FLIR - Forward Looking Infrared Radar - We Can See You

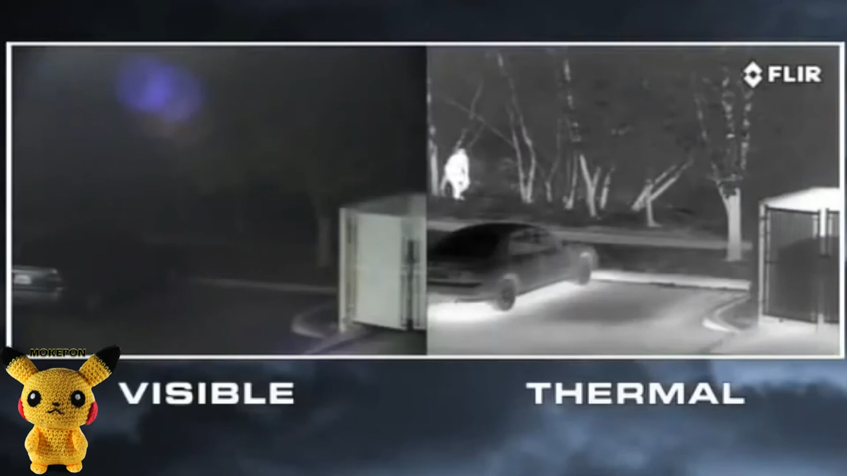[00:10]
It gets harder for us to remind you at night? That's not a fair question, I know. If you were good at thinking, you wouldn't be a crook to begin with. We can see you at night, period.
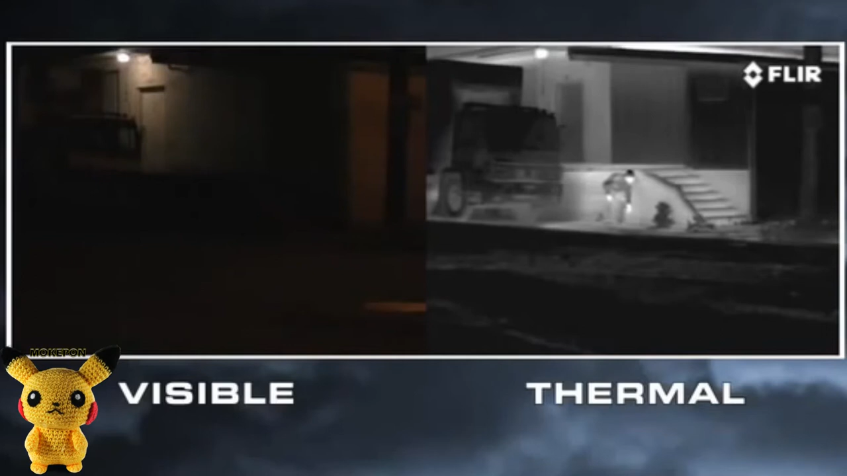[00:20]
We can see you. Tip number two, camouflage doesn't work. Think painting your face all black and dressing like G.I. Joe is going to help? Nope, we see your heat.
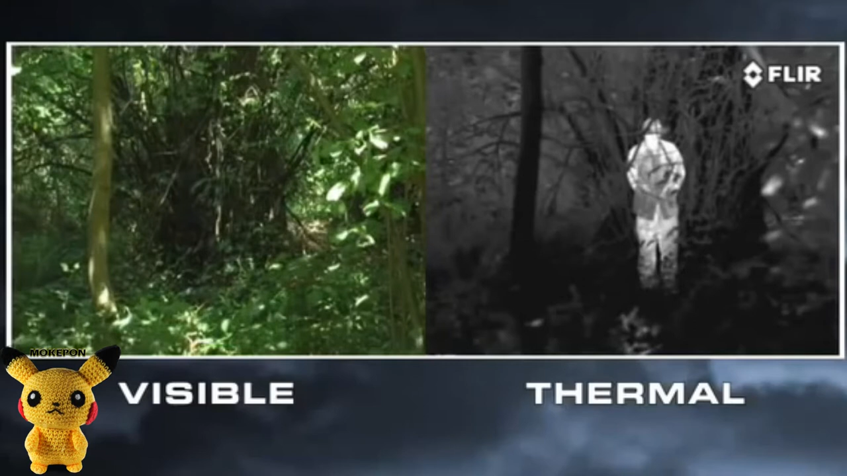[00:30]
It doesn't matter what you look like, we can still see your heat.
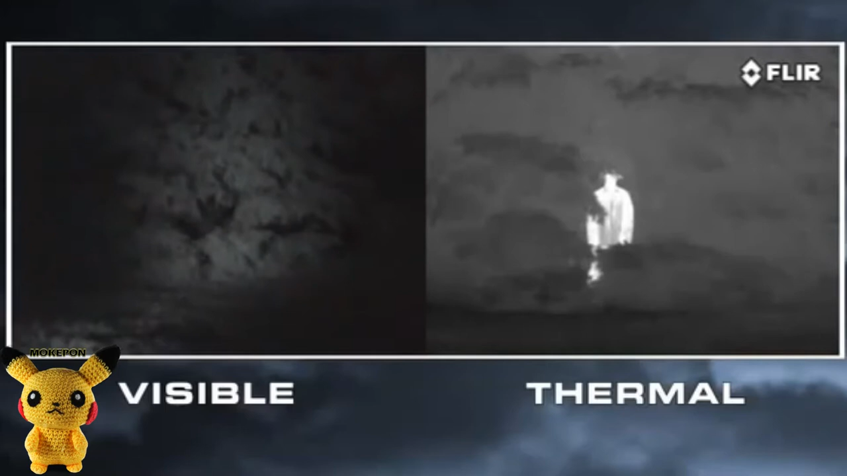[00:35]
And that's good, because some of you are no treat to look at day or night. Tip number three, hiding doesn't help. Don't bother hiding in the bushes, in dumpsters with the rest of the trash, under kiddie pools or under parked cars.
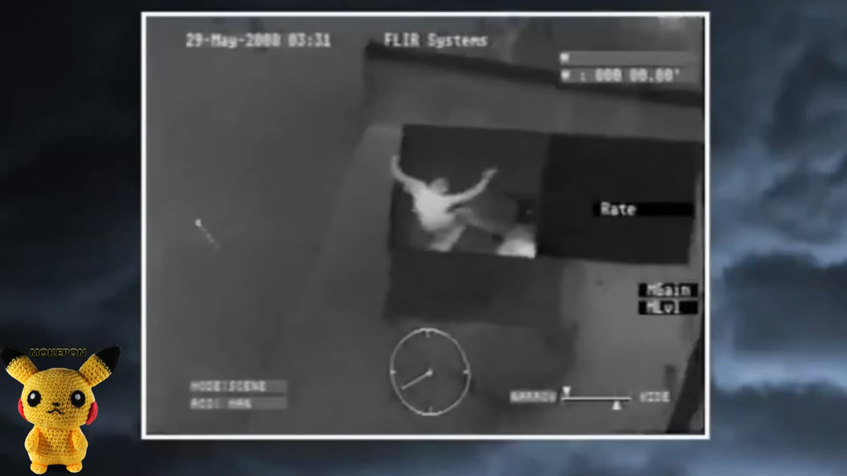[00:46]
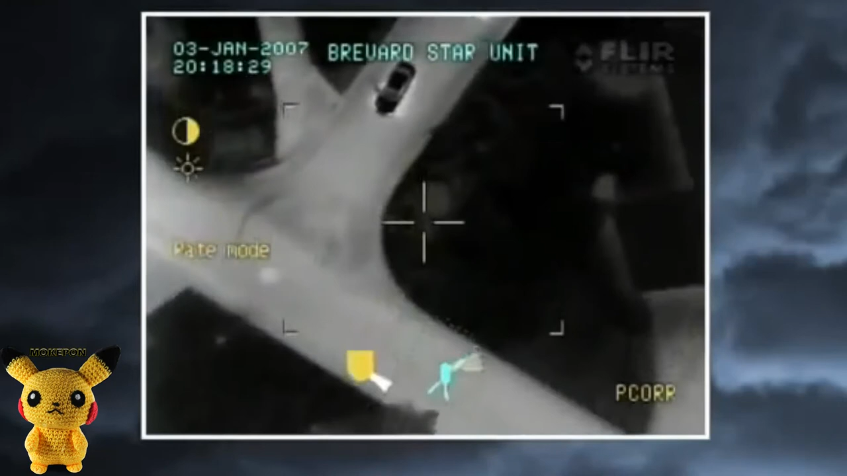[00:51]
But if you want to try hiding under a moving car and let us know how that works, we'll look forward to the memo. We can see you. Tip number four, don't run from the helicopter. We can see you.
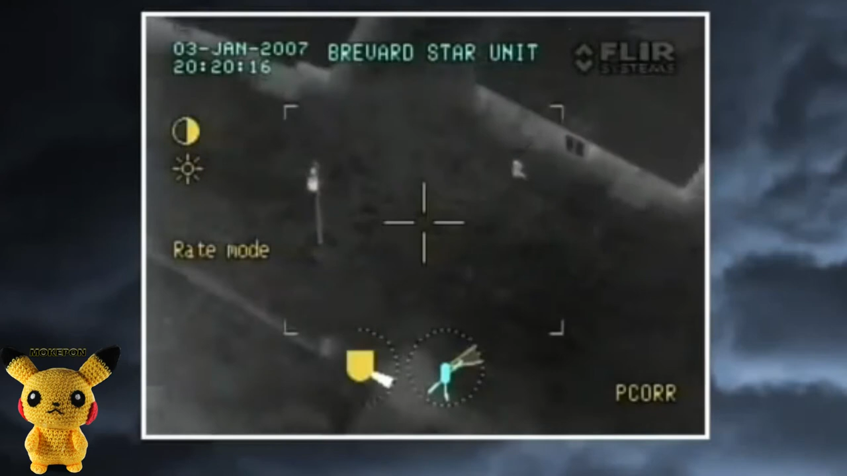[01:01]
It's got a flare, it's got a searchlight, and it's a helicopter. You're not going to outrun your body heat, and you're not going to outrun the helicopter. So save yourself the shin splints, lay down with your arms out at your sides, and we'll be right with you.
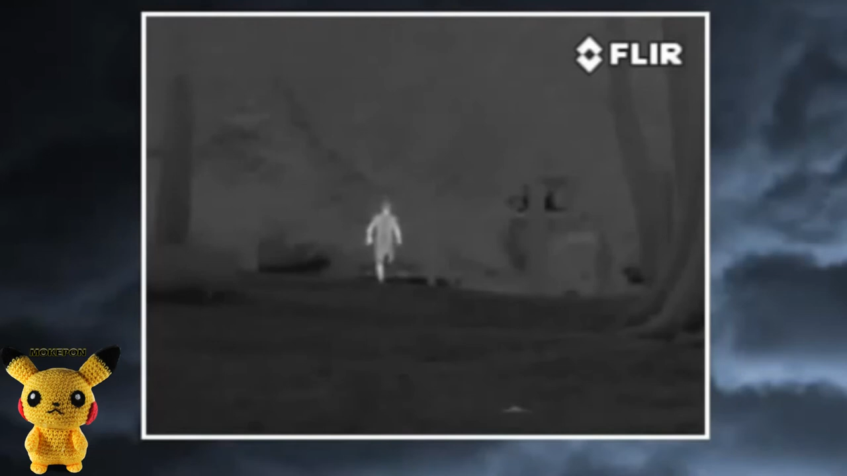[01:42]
When we say, we can see you, we really can.
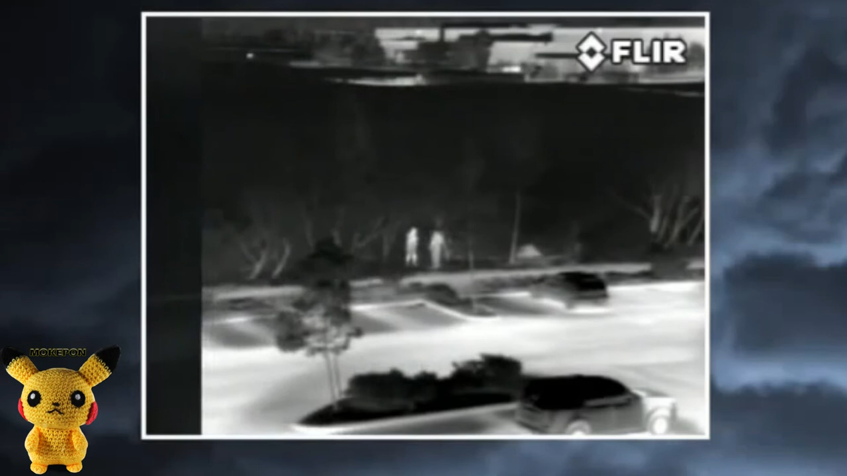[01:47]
So stop trying to hide your big old Charlie Brown pumpkin head behind the tree, and come out with your hands up.
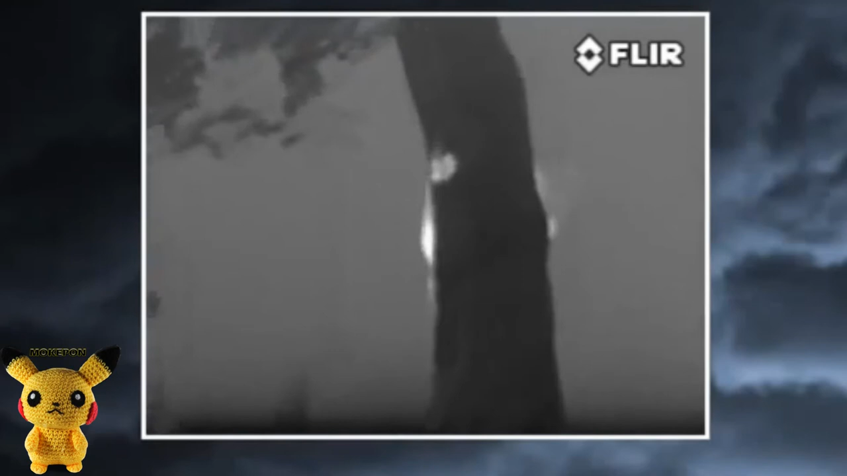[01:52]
And remember, we've still got the dog. Have a nice day. Range auto. Alright, got auto range on it. Roger. Yeah, that's right. Hit him.
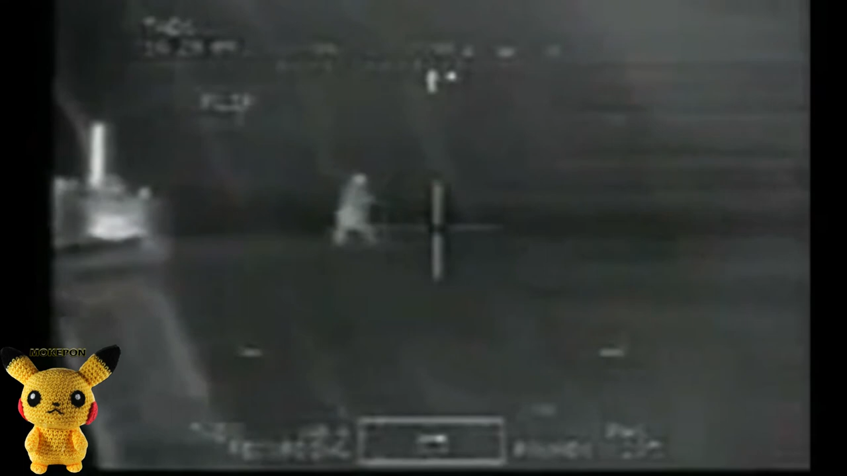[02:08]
Got him. Good. Second one.
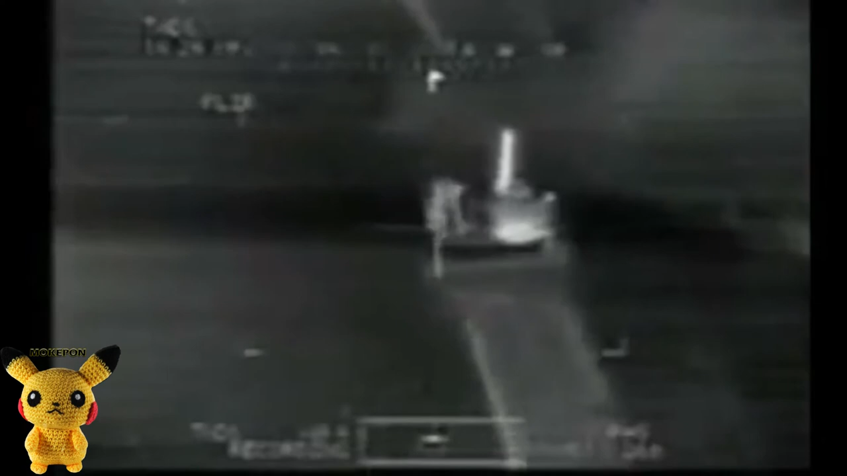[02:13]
Hit the other one. Hit the truck. To the right, see if anyone's moved by the truck. Take the trucks out. Is there anybody in the truck?
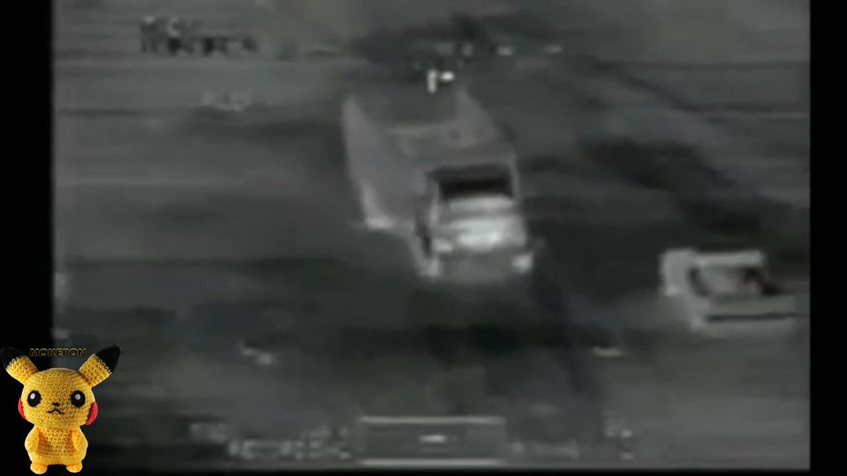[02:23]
Wait for moving. I've seen any. Go ahead and store that. Auto range store. There's another guy in it. Move right there. Go ahead. Fire. Hit him.